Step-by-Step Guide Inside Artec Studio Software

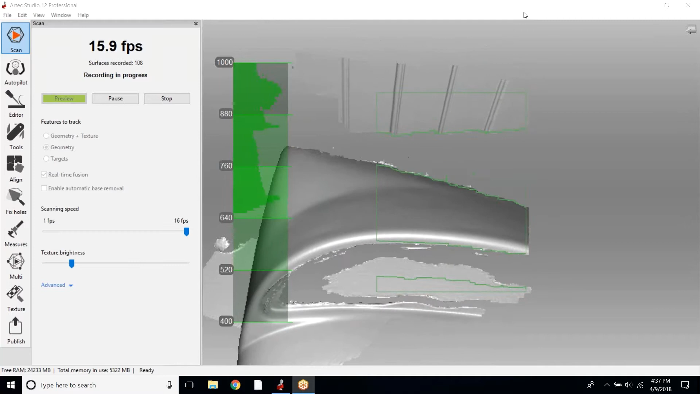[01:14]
It's kind of like 3D spray painting.
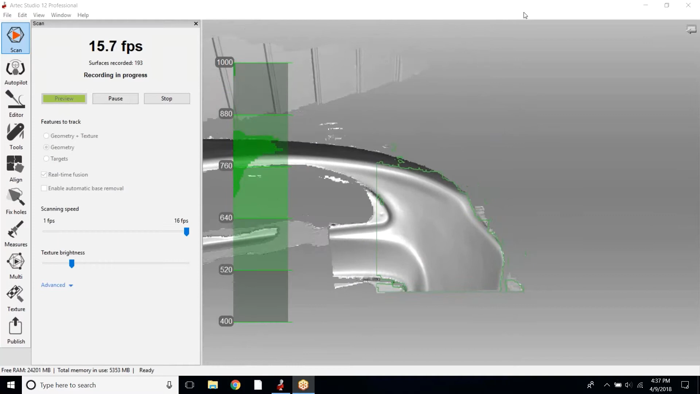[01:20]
This part is about three feet wide and about a foot and a half tall just to give you an idea of scale.
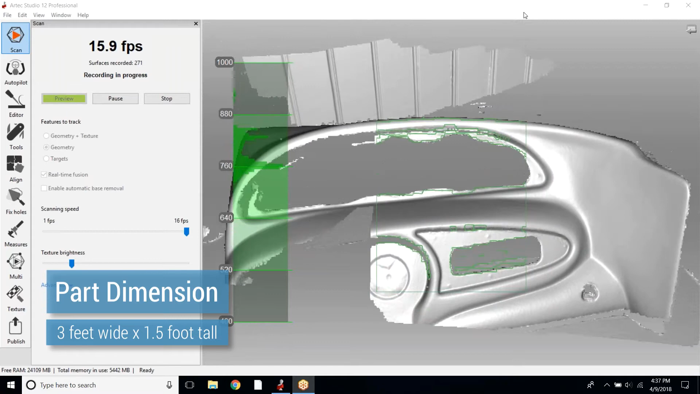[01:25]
However, the scanner can very easily scan up to
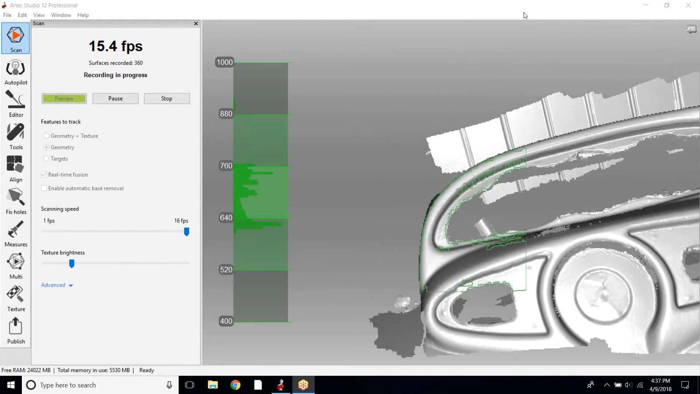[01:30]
really up to the limits of your software.
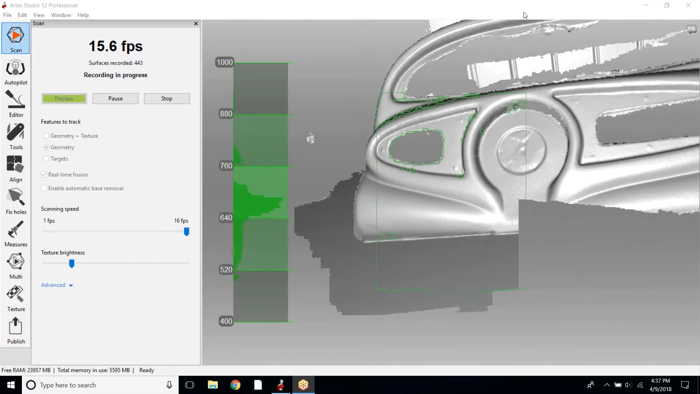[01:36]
However, within reason, I would say 8 to 12 feet would be your upper limits of one single scan.
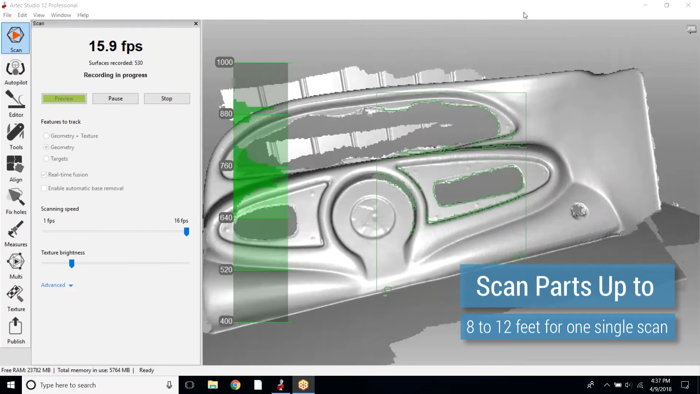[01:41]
But again, that may be limited by your computer.
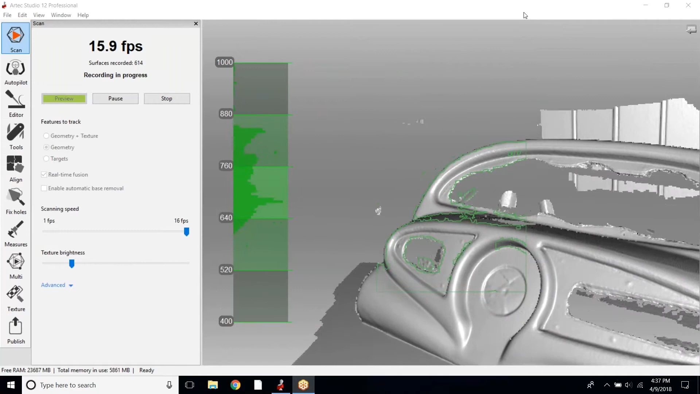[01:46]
And for smaller parts, I would say that in the 6 inch range, if you're not looking for a whole lot of detail, that would probably be the smaller end.
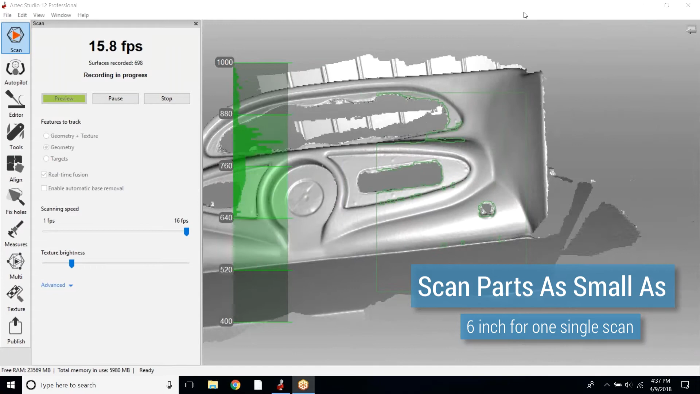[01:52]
So we'll get one scan. I'm going to leave a little bit off of it just so I can scan it again and show you some of the alignment techniques,
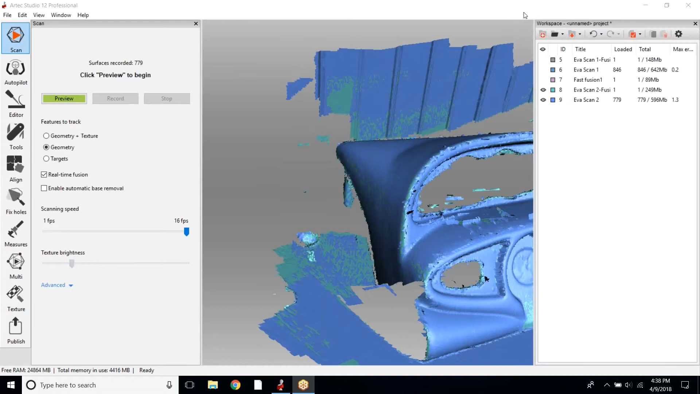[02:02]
if you don't get the whole part in one.
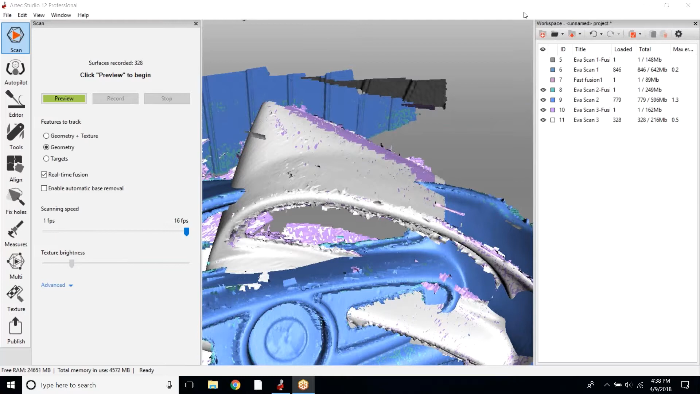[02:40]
These we can work with very easily.
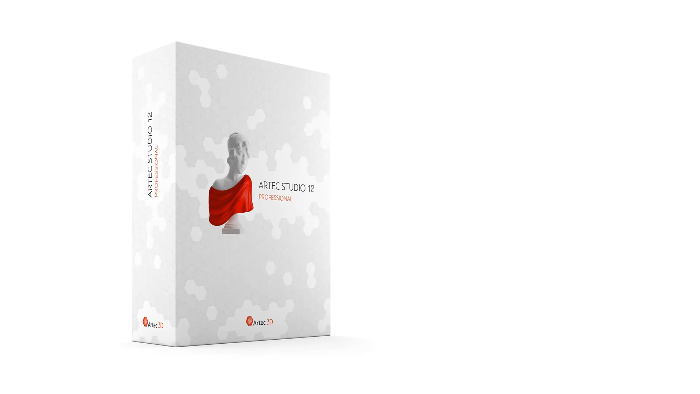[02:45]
The software, by the way, is R-Tech Studio 12, which is the proprietary scanning software for the R-Tech scanners.
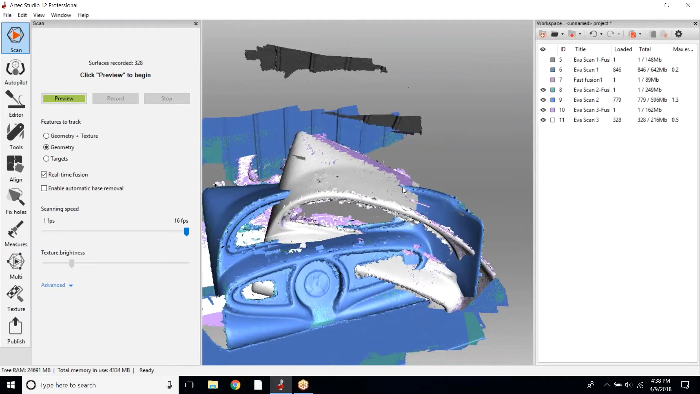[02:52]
This software, really, what it's best at is just getting good,
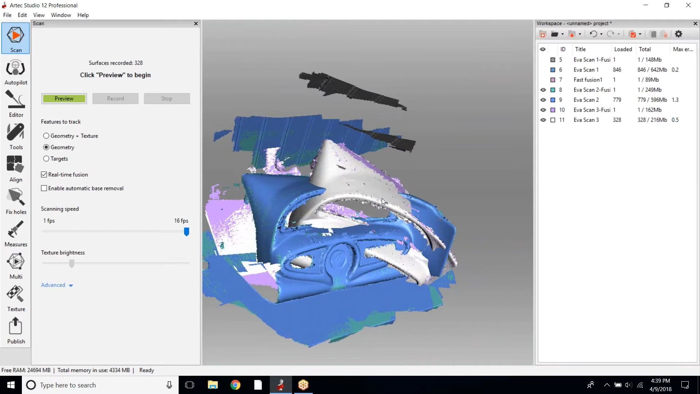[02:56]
clean scan data out, out the door as quickly and as efficiently as possible.
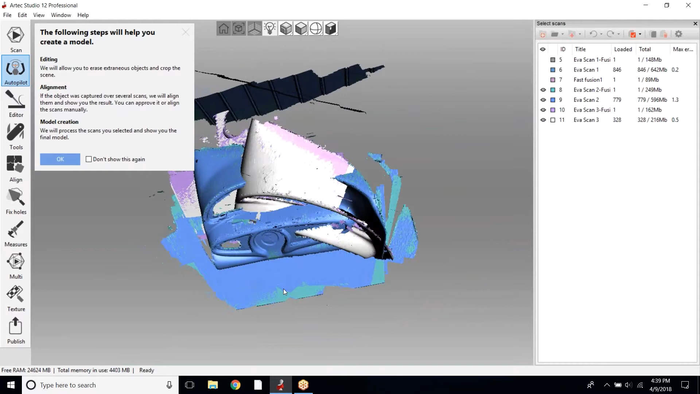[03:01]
You can do light measurements, which we can go over in a minute.
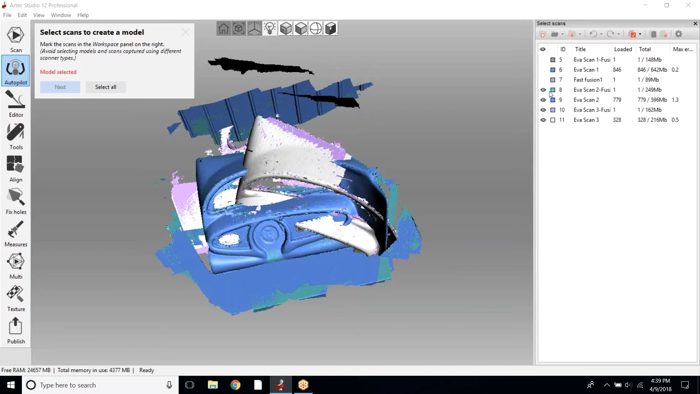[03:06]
But this software is where you'll do all the scan editing, all the process work just to get you the data that you need.
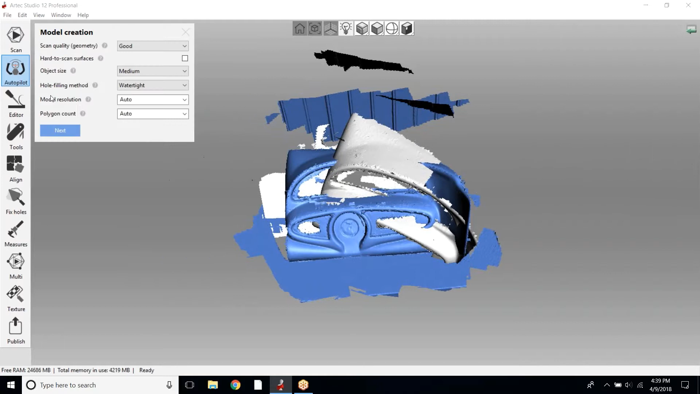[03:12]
So the tool that we'll be using inside of this software is called Autopilot, which you can see is selected and glued on the left hand side.
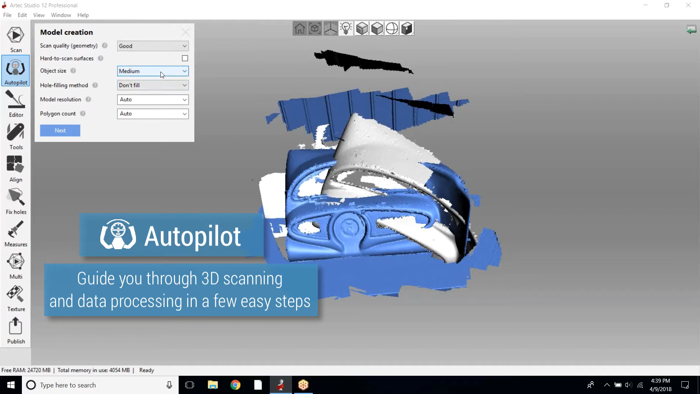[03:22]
This is basically going to do all of our work for us. So we'll continue.
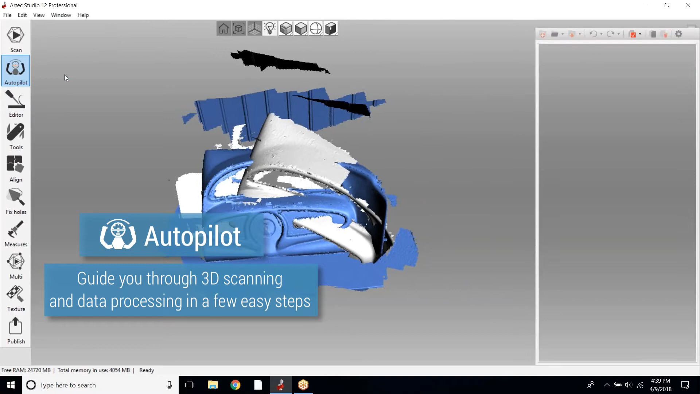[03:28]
We'll start editing just to remove some of the data that we do not need.
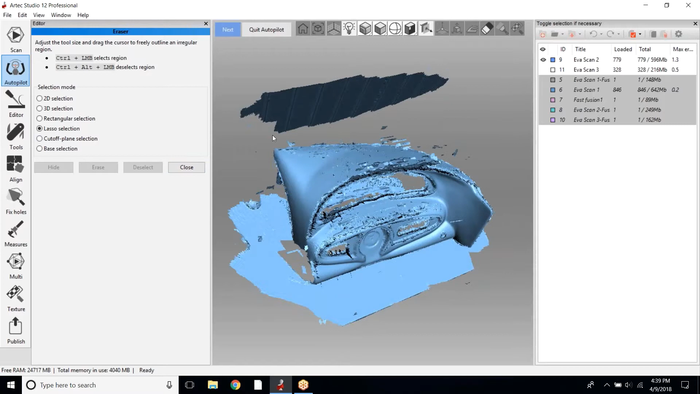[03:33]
With this, we'll use the lasso tool just as it's the quickest and kind of most effective way to do it. We'll hit Erase and we'll use a cutoff plane for the bottom.
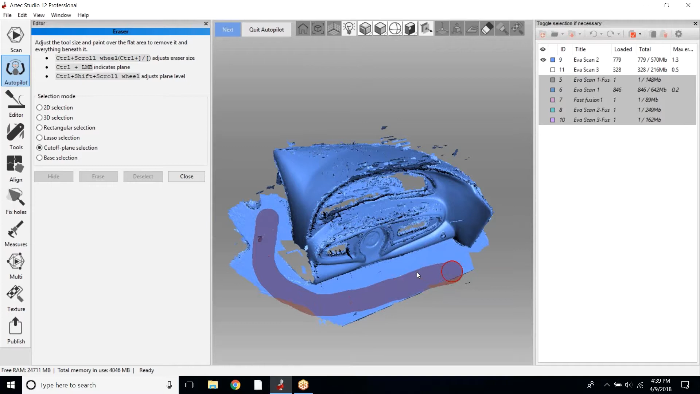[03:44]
So with the cutoff plane, you'll see it'll basically make an average across
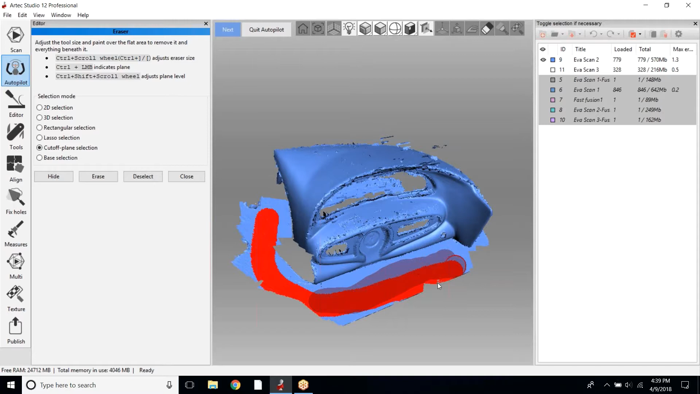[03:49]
the part that we can then scroll up through the piece
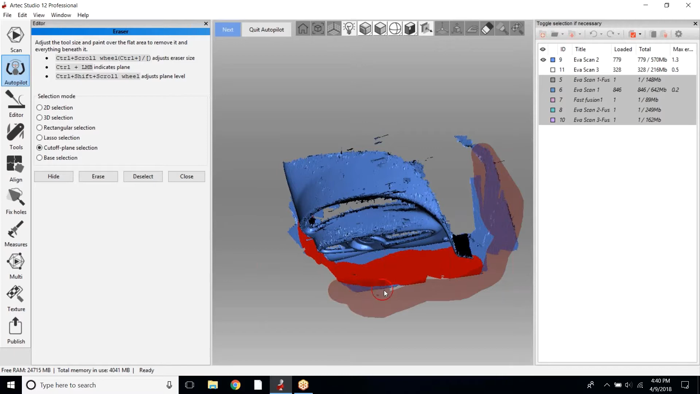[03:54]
and use it as a sort of as a flat surface.
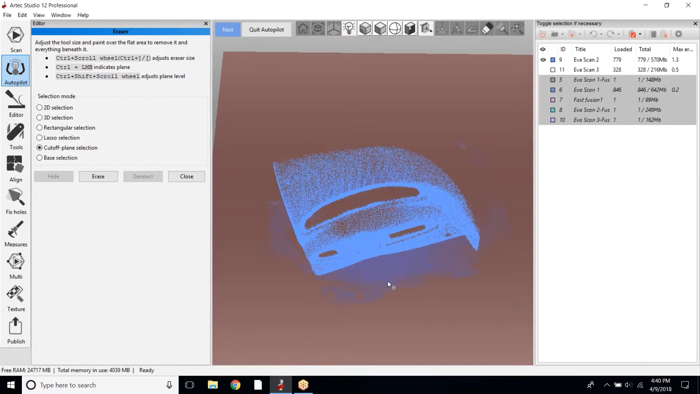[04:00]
You can see I can just move that up through, click Erase, and it'll erase everything below.